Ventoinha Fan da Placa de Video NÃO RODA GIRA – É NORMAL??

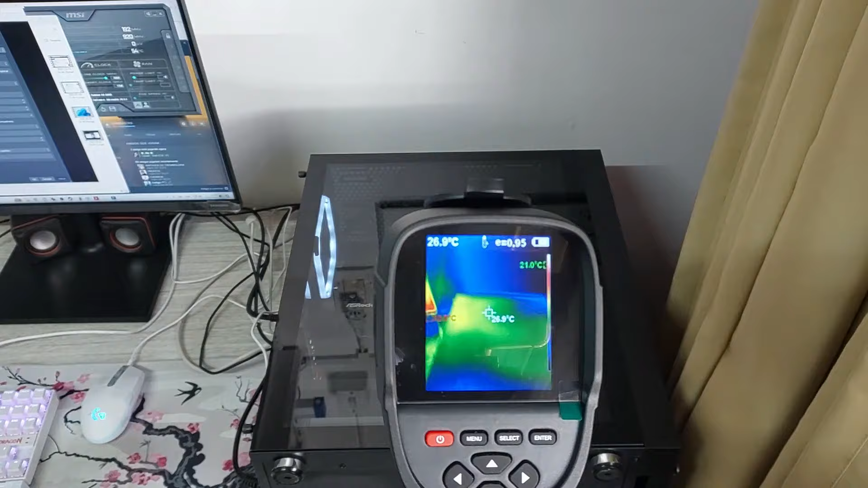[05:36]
mostrando a tampa do gabinete Mas não tá mostrando as partes internas Então Então tem que remover
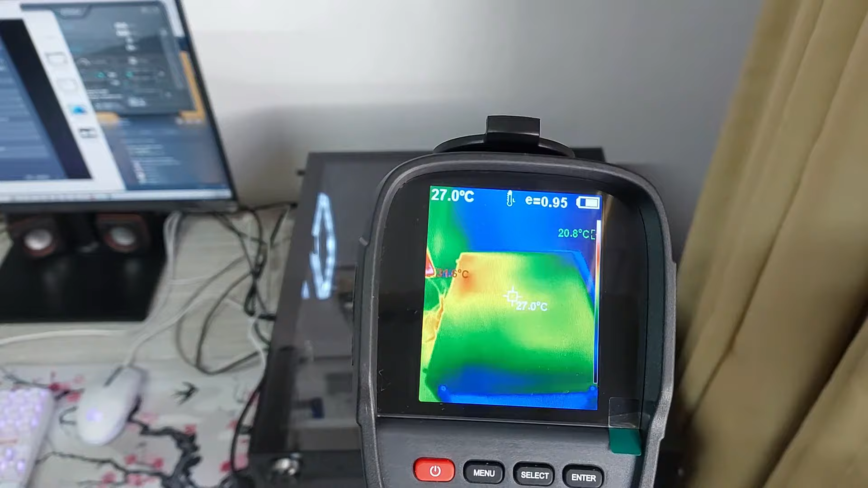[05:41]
On screen: spot 27.0°C
a tampa Pra mostrar as partes internas do gabinete Não dá pra ver placa de vídeo O processador Dá até pra ver um
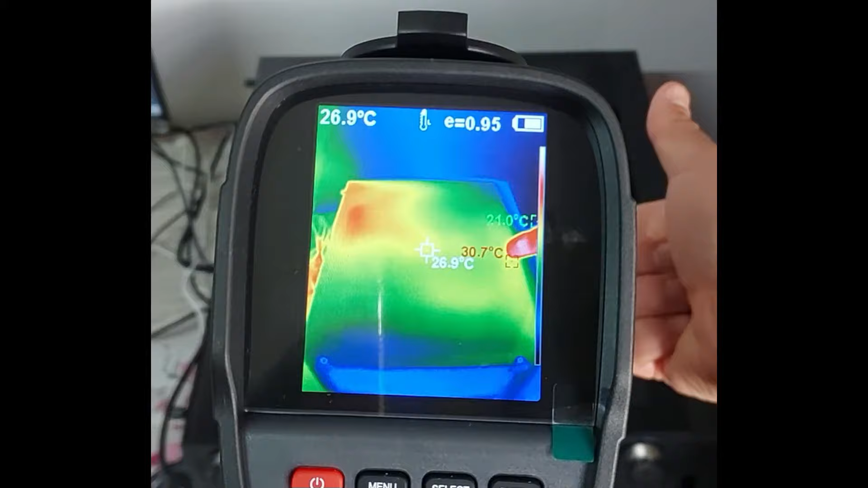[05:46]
On screen: spot 26.9°C
pouco da minha mão ali ó Ó que legal Aparece minha mão Imagina você vendo só a vizinha Desse jeito aí
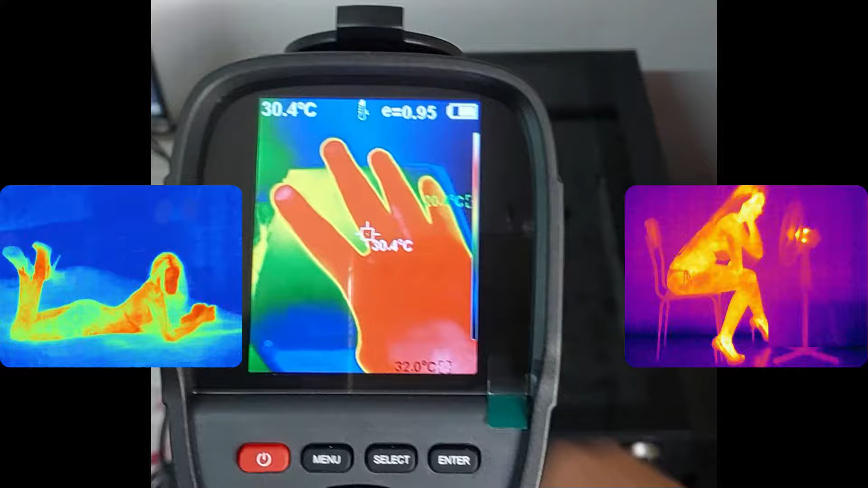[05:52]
On screen: spot 30.4°C
Não Calma Calma Pessoal Não vai ficar imaginando só a vizinha não
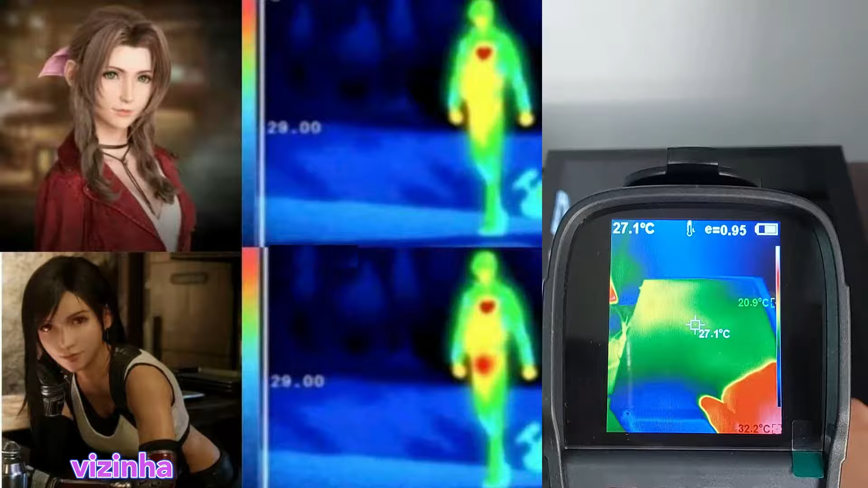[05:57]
Então olha aí ó É bem legal né Então vou tirar a tampa do gabinete Pra mostrar as partes internas Vai ficar bem legal
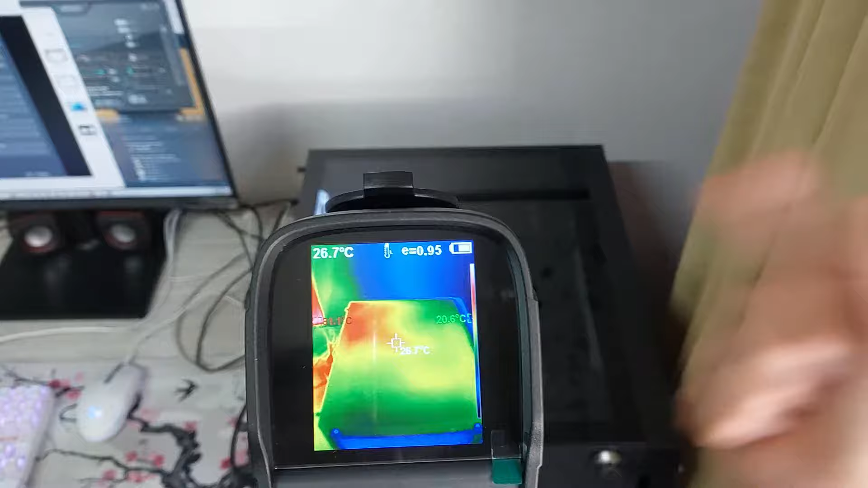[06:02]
On screen: spot 26.7°C
Ó E nesse teste que eu fiz com a câmera térmica Foi bem legal Deu pra ver que as partes da placa
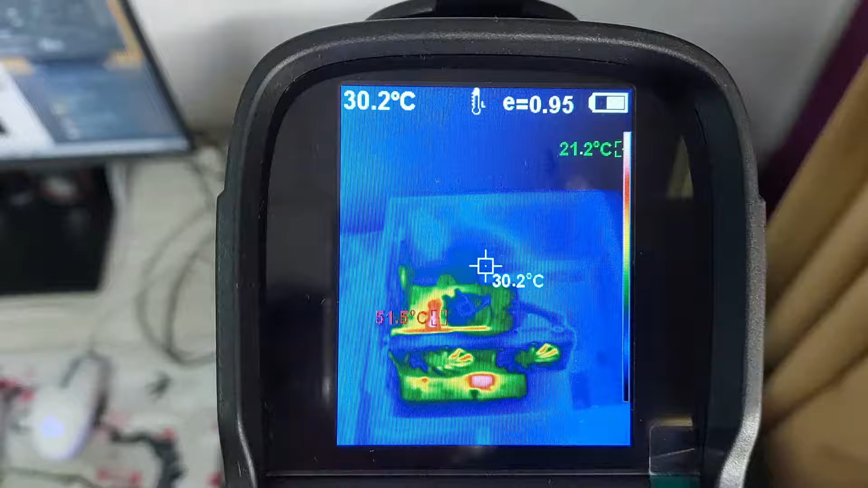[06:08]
On screen: spot 30.2°C
mãe Que mais esquentam Não é a placa de vídeo Nem exatamente onde tá o processador É uma parte ao
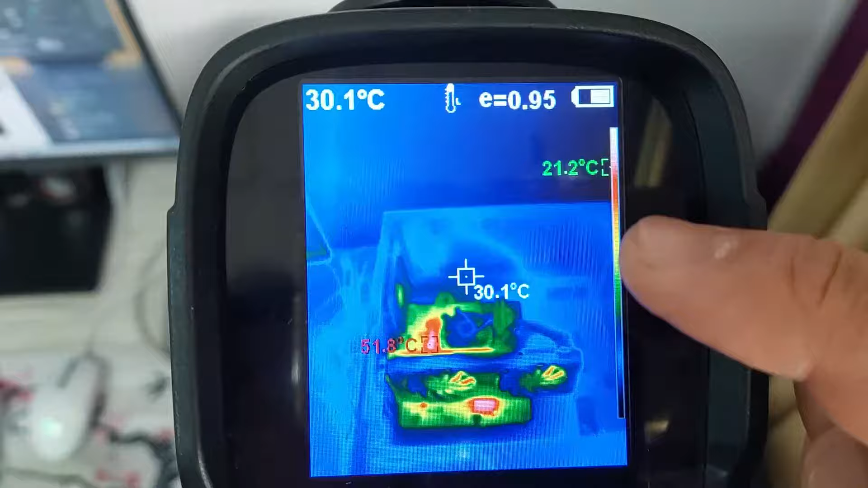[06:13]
On screen: spot 30.1°C
lado ali do processador Do lado
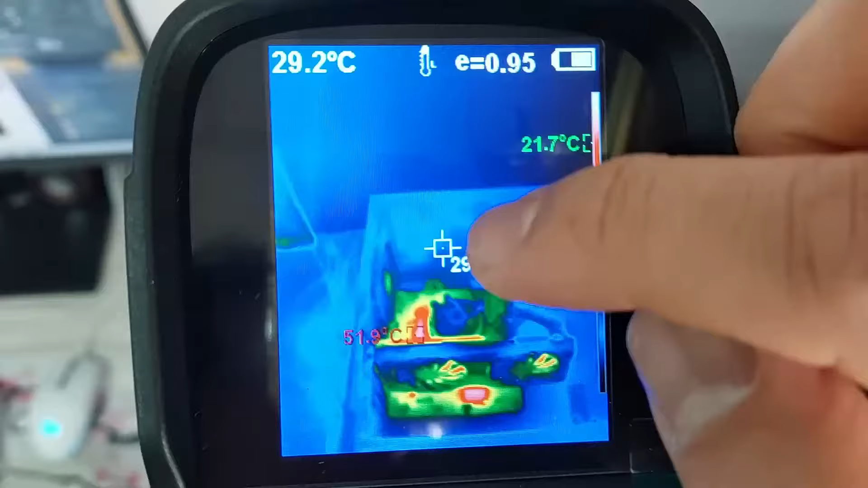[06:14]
On screen: spot 29.2°C
esquerdo ó Eu tô indicando ali agora Do lado esquerdo do processador
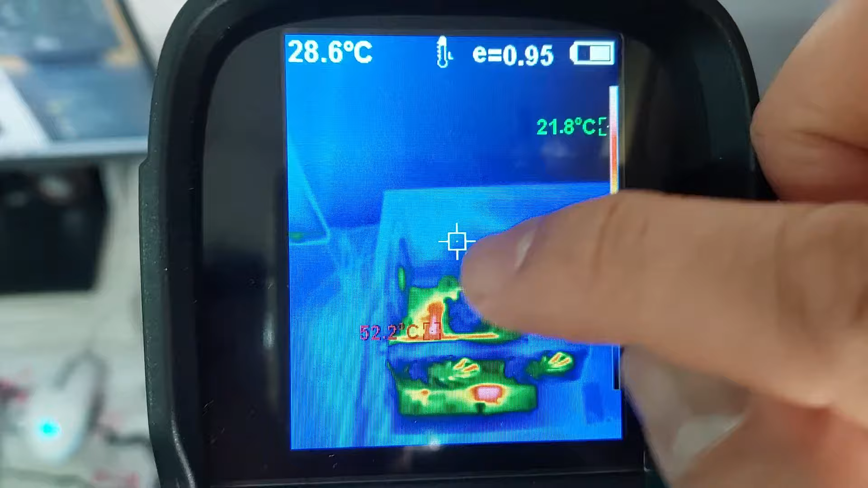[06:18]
On screen: spot 28.6°C
Que tá 51 graus No momento Mas não tá rodando o jogo agora E também uma
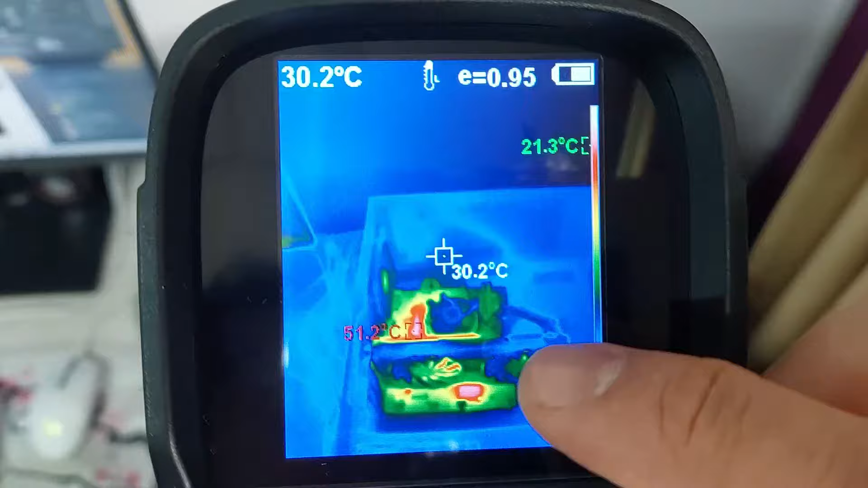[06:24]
On screen: spot 30.2°C
partezinha embaixo da placa de vídeo Aquela partezinha bem embaixo ali Como vocês podem ver Não tinha nenhum jogo